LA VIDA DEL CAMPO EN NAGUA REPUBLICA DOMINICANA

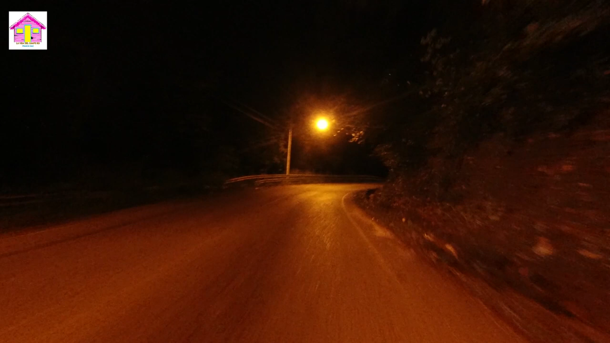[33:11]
Son las 8 y algo de la noche, voy subiendo el puerto, la subida grande que conduce hacia Jarabacoa. Esta es la subida donde la gente pone a prueba los vehículos cuando van a comprar, para ver si de verdad está bueno, cuando van a comprar un vehículo usado. Esta subida la hice en el puerto. ¡Ay! Ese hoyo. No sé cómo le llamarán.